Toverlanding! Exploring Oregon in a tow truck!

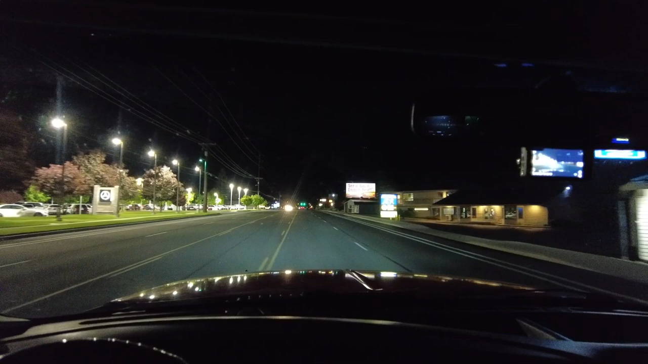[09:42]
Alright, after a bunch more driving, it is now about 10.15 at night. And we have made it to the Toyota dealership in Bend.
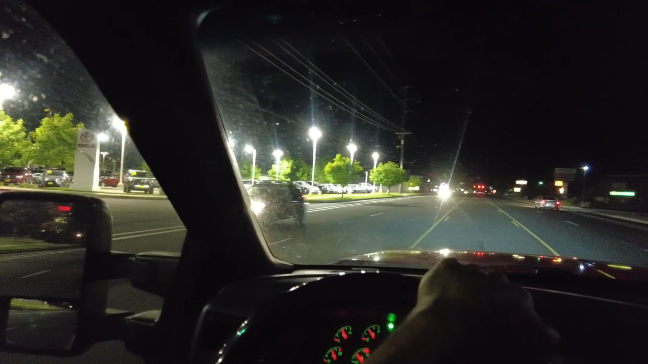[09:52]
So we can cruise in here and see if we can find a place to drop this thing off.
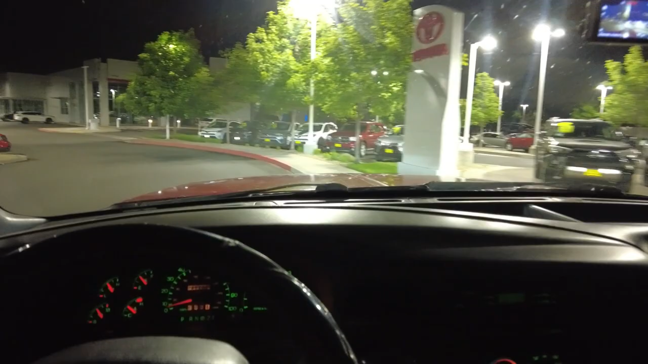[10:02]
Plenty of room right by the entrance, so that's where we're going.